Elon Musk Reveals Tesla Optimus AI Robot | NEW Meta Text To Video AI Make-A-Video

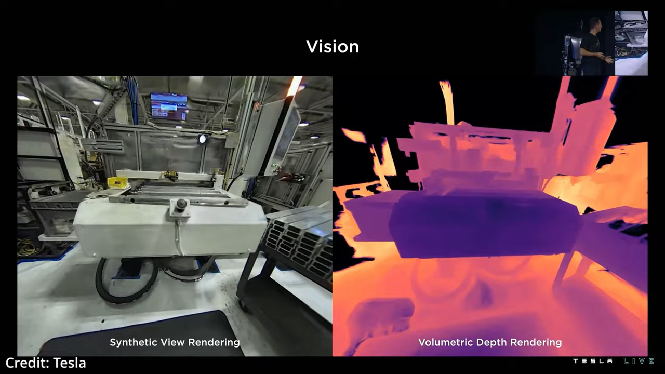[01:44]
using its neural networks for computer vision to achieve volumetric depth rendering of objects,
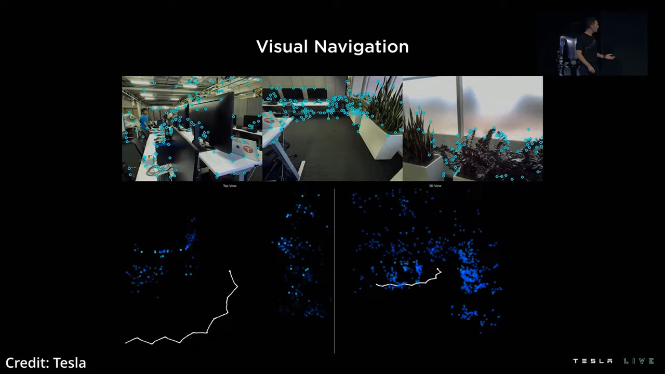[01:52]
as well as make an estimation of its local environment to navigate towards its charging station, for instance.